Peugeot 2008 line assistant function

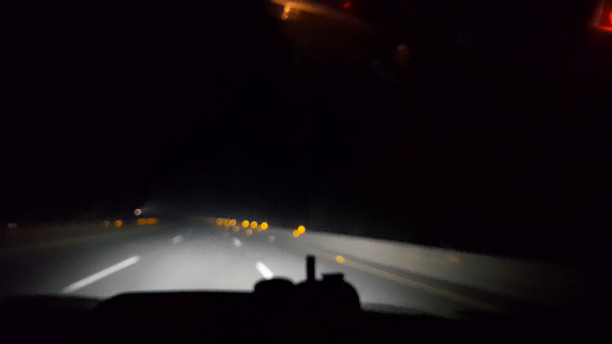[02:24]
ये देख अली एक साइड से ग्रीन है ना एक साइड नहीं है, यानी कि इधर से आउट है वो बता रहा है ना,
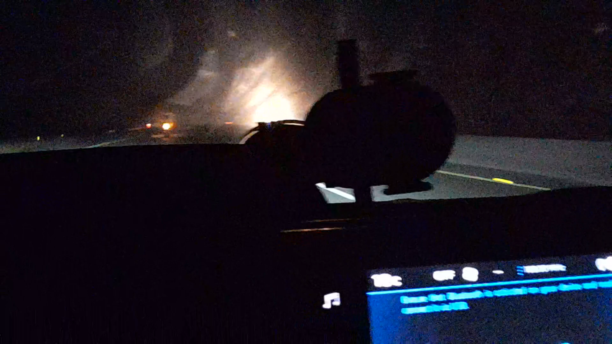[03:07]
इस पर आके ना सही थोड़ा सा वो लगता है, और ये आपने सिग्नल दिया डीएक्टिवेट हो गया था।